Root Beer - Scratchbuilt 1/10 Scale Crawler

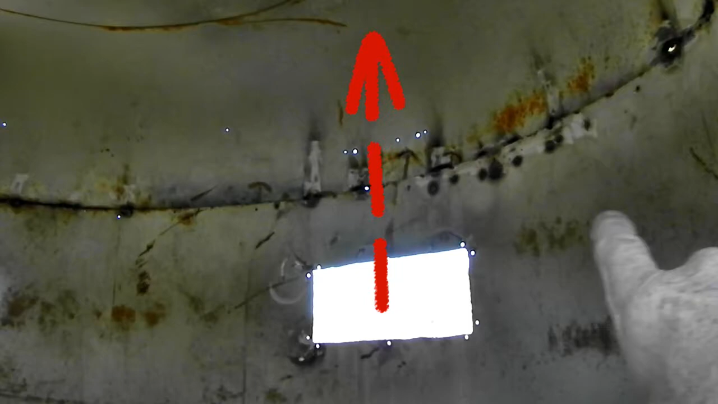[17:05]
about 2 feet, pushed it towards the back of the trailer.